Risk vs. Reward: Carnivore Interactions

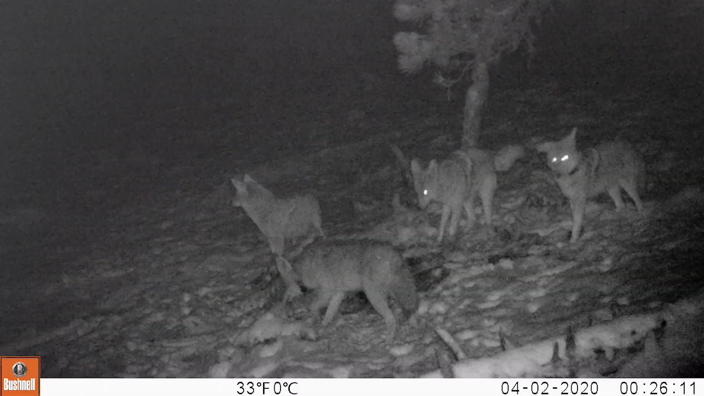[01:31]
So out of the coyote scats that we analyzed we found that the vast majority of them contained elk and we don't think the coyotes are killing elk themselves we think they're scavenging from cougars.